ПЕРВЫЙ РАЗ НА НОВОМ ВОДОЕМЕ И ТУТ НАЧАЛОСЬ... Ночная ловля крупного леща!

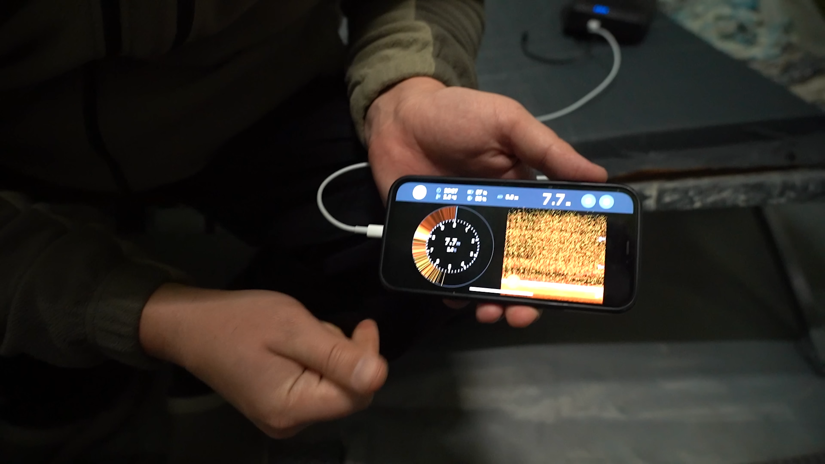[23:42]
Нашего Мотыля Будет Постепенно Вниз Вниз Вниз Видите Полоску Можно Просмотреть Как Поднимается